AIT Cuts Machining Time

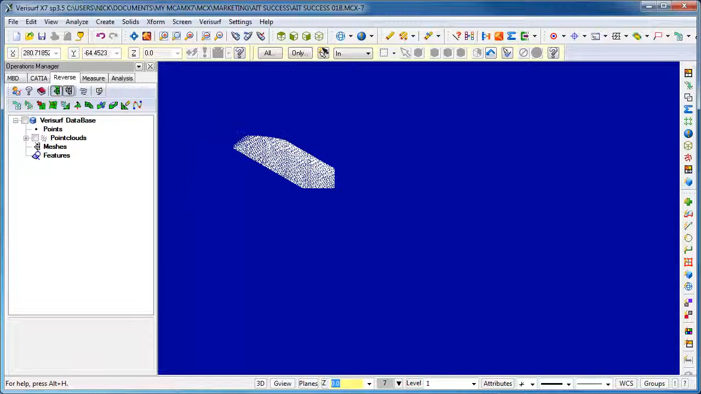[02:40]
First, AIT scanned the exemplar rotor blade to obtain a 3D point cloud representing the as-is condition.
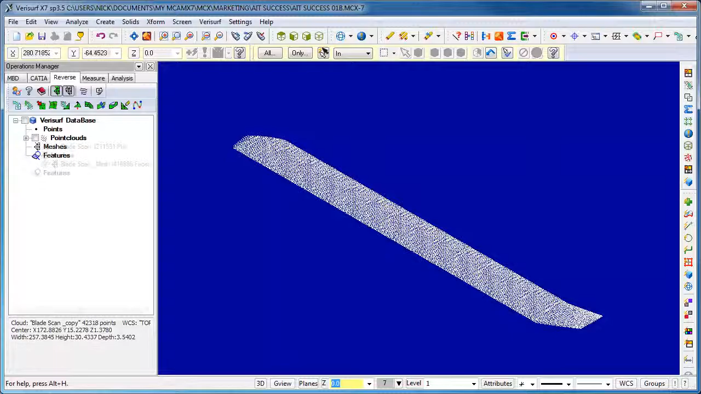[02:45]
Next, they used the point cloud to create a 3D triangular mesh.
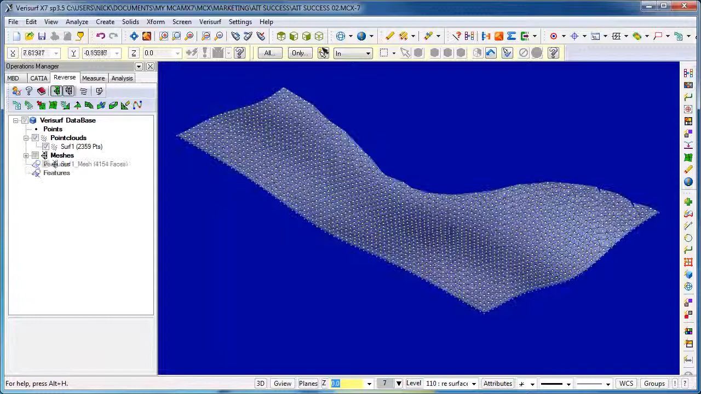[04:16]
The 3D point cloud is then meshed and used to create a CAD model of the as-built tool surface. Finally, the as-built surface is used for tool path programming.